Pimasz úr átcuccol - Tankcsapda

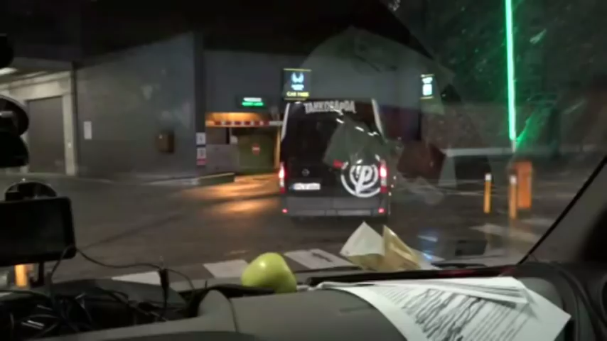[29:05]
Éjfél is elmúlik már, mire a 2 megtelt zenekari busz a külvárosi szállásra indul.